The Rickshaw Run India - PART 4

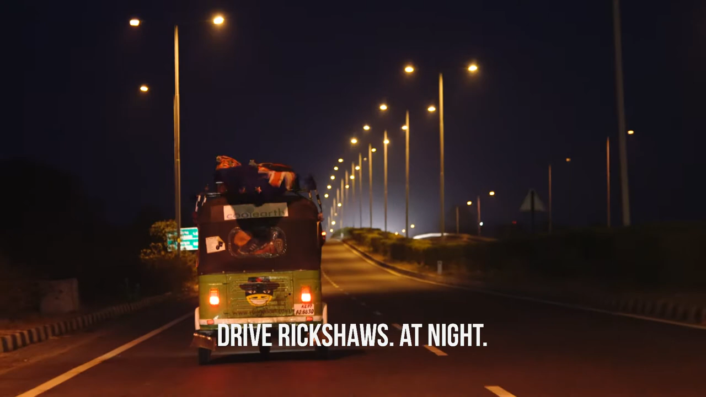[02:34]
Drive rickshaws at night on a highway where there's trucks and buses going everywhere.